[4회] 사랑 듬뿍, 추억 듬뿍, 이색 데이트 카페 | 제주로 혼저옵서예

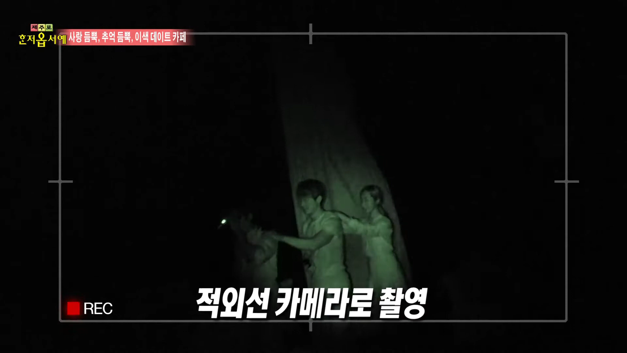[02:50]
손끝 하나도 고소 없는 어둠 속이라 체험객 말고는 적외선 카메라에 의지해 움직여야 합니다 아 외국에도 같은 테마의
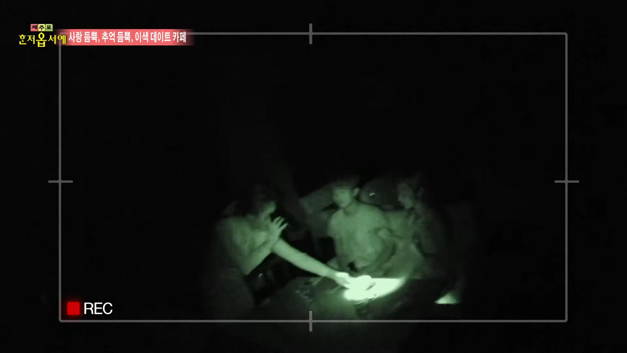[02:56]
레스토랑이 있는데 거기는 시각 장애인분들이 직원으로 고용하는 경우가 있다고 들어요 아 그래요?
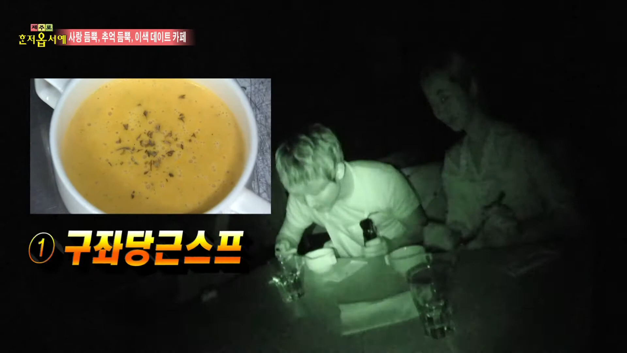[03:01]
네 드디어 첫 번째 음식이 나온대요 저거 먹어요? 아 저희가 먹은 게 저렇게 구운 빛깔에 담글 수프였군요 아 그렇죠 아무것도 안 보여서 저는 네